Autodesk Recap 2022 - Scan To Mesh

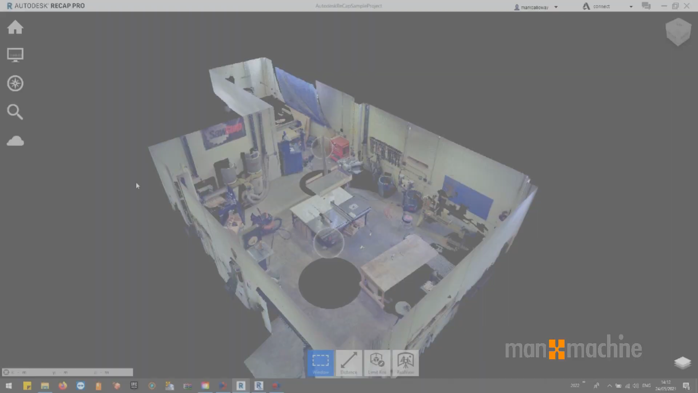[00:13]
Scan2Mesh is a cloud-based feature in ReCAP Pro 2022 that
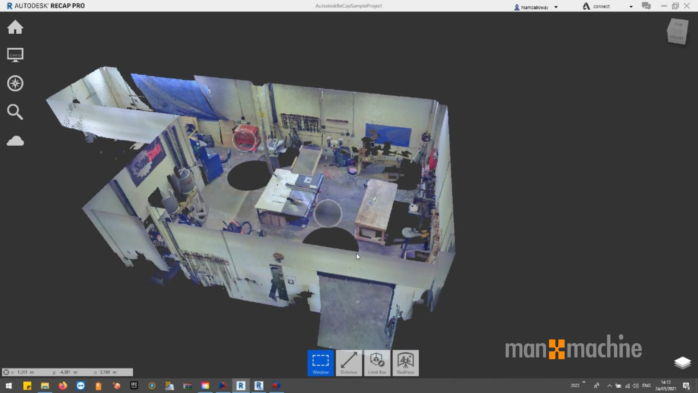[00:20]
enables users to create textured 3D meshes from laser scan projects on the cloud. Scan2Mesh provides a faster path from physical to digital workflows involving retrofitting, inspection, augmented reality and virtual reality.